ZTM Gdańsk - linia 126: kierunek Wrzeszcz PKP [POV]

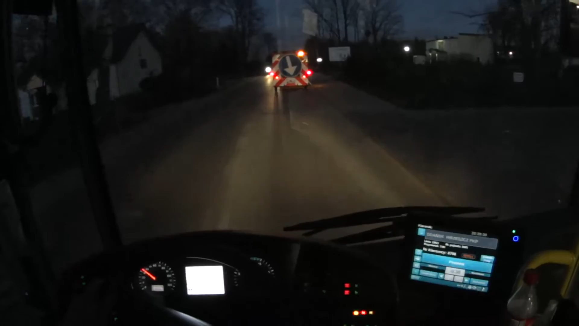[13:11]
Bo żółtych sygnałów świetlnych wolno używać tylko i wyłącznie w sytuacji, kiedy pojazd jest wykorzystywany do prac lub robót drogowych, porządkowych, etc. A pan jedzie. Nie wykonuje żadnych pomiarów, prac. Pan się zawinął z budowy i wraca zapewne
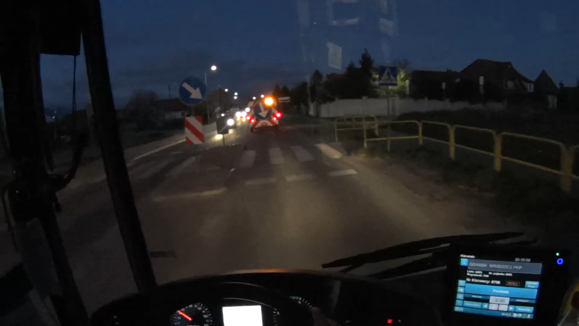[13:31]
do Gdańska. To jest przystanek Pszenna, którego już dzisiaj nie obsługujemy. Na rondzie będziemy zawracać i jechać z powrotem do Gdańska. I teraz ten przystanek przebija nam nie w tym miejscu, w tym kierunku.